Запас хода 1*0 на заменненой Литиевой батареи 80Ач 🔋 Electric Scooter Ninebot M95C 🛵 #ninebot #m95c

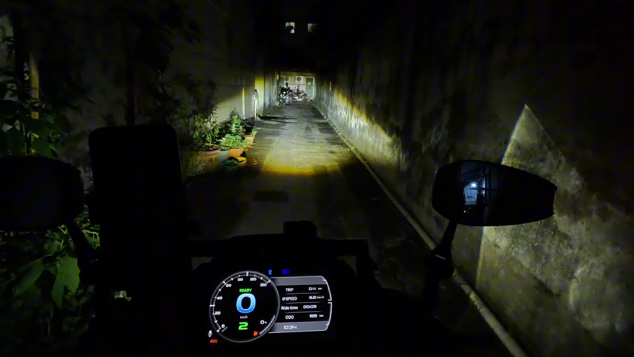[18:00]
Ближний свет совсем не слепит встречных, так как пучок направлен на землю. Есть видно даже границу. Давайте дополнительные фонари включу. Но они не так ярко светят. Хотя тоже хорошо светят. Как вам новый свет? Напишите в комментариях под видео. О, очень ярко светит.